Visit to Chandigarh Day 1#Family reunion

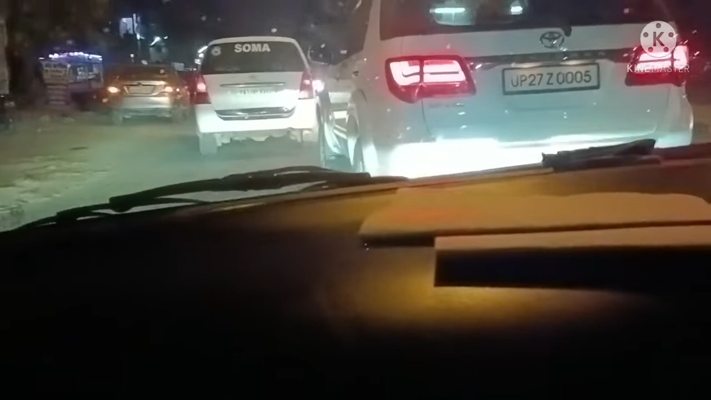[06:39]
अभी भी भसड़ ही मची हुई है, दूर दूर तक, जहां तक नजर आप देख सकते हो वहां तक सिर्फ गाड़ियां ही